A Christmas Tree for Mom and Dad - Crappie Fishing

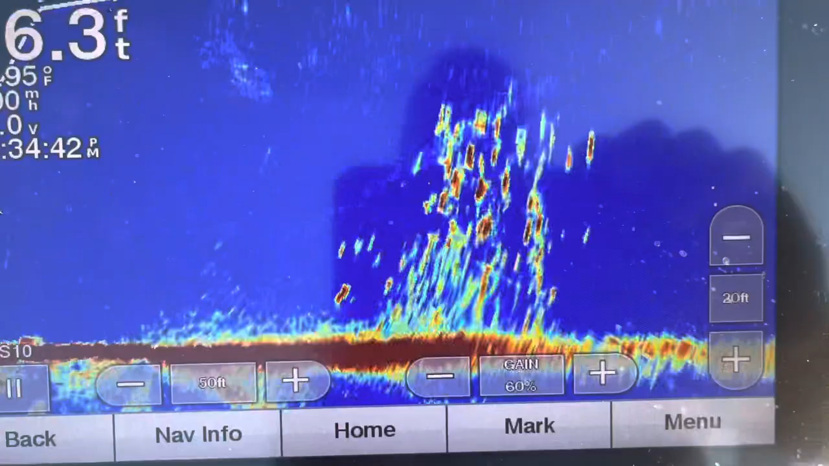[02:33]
See it? All them dots. Pop and catch one right here. He keeps playing. He won't throw in front of the boat. I can't throw it right over top of you. You got to. I ain't throwing right now. Let me get back up here on.
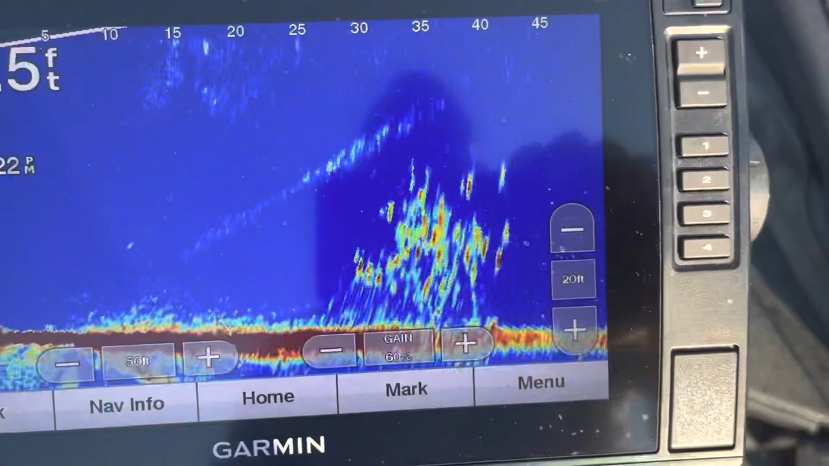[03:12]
See it, y'all. See that big fish right there? See that? No, that's about 30 feet in front of me right out there.
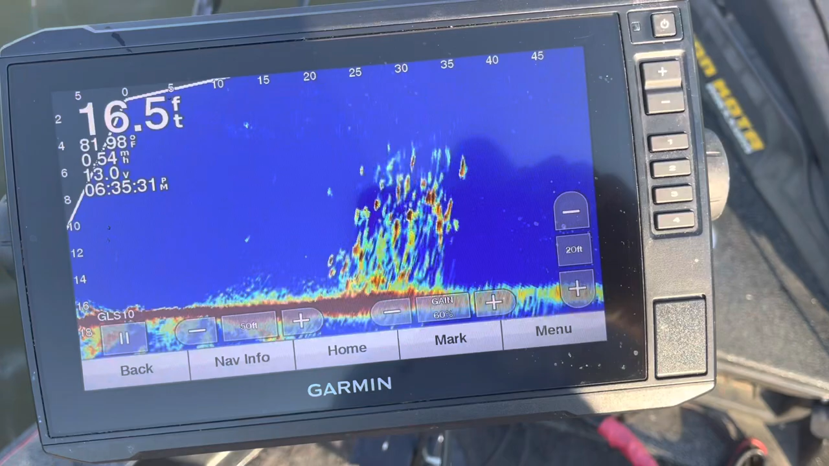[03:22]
On screen: depth 16.5 ft, water 81.98°F
Five now. 15. See it, y'all. Right here in front of us. Hold on, put a lot, don't be jerking on it. All you do is just that little line.
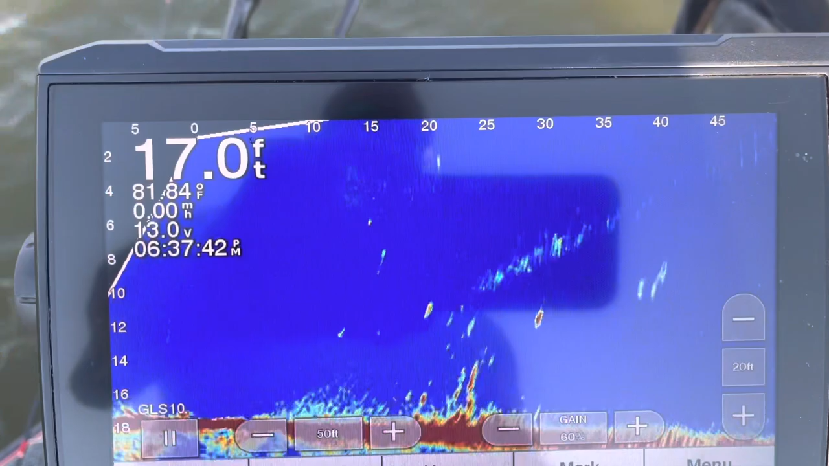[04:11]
On screen: depth 17.0 ft, water 81.84°F
stacked. I don't know what he's doing. It's out this way, 35, 30 feet, 20 feet. About 12, 30.
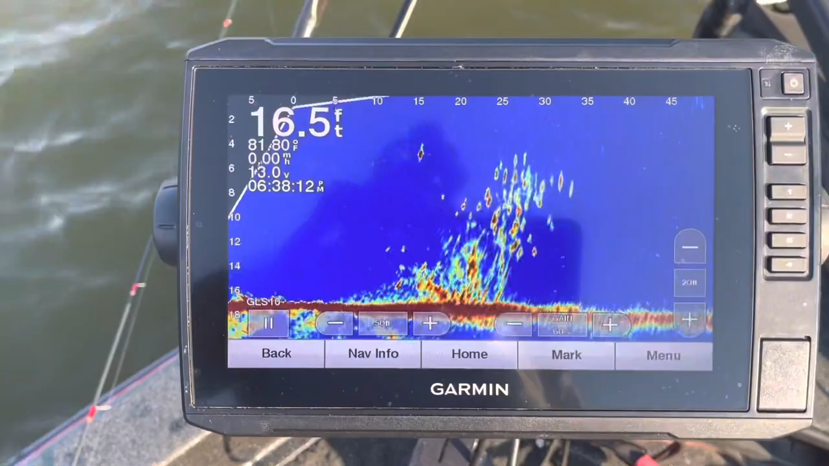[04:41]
On screen: depth 16.5 ft
Way too far. Way too far? Yeah. Put a trigger in there, see if it come back this way.
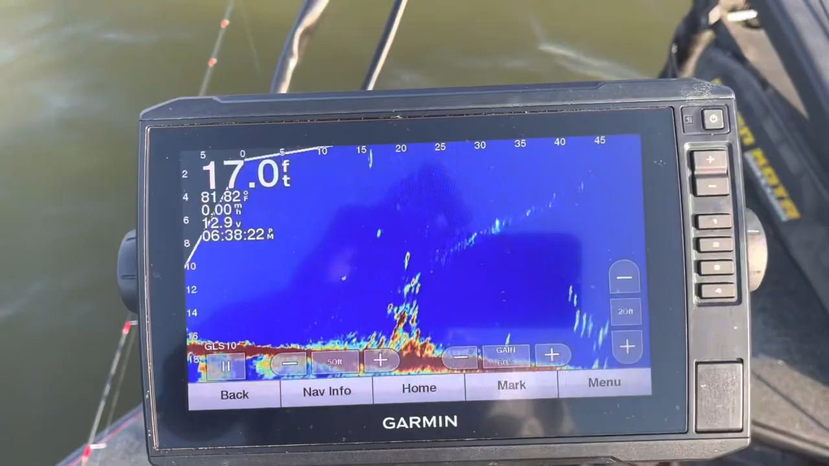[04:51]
On screen: depth 17.0 ft
Yay! That's a nice fish. He's got one.